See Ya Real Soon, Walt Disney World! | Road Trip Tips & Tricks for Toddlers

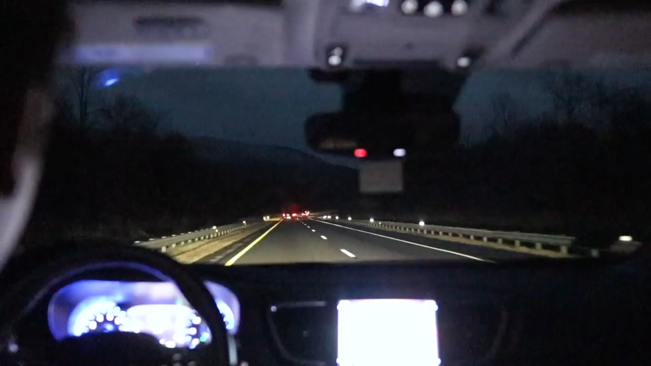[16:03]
we are on day two of our road trip and we are headed towards nashville still pretty dark for 7 15. the sun will rise soon for our drive through the mountain